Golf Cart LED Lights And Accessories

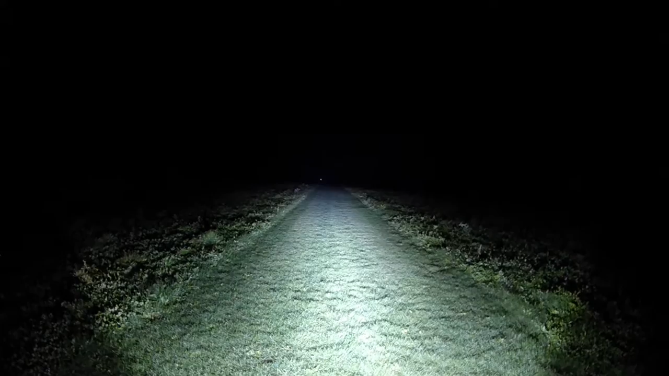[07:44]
I don't know if you guys can see in the camera, but I got about five deer laying back here staring at me. So that's regular, and then that's the brush guard light. So one last thing I did want to show you guys, that's the reverse lights.